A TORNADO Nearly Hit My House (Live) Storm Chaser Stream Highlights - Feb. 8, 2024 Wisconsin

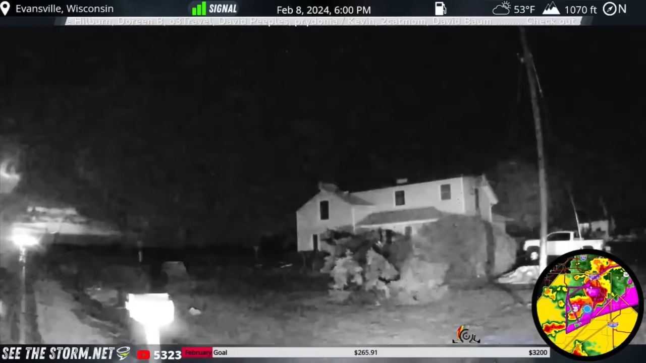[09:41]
I'll give you an address in the blind in case anybody wants it. 9926 County Mary. 9926 M. Mary. It's east of Evansville. I'll be out of the car checking damage. Several houses, roofs off, buildings destroyed, power lines down.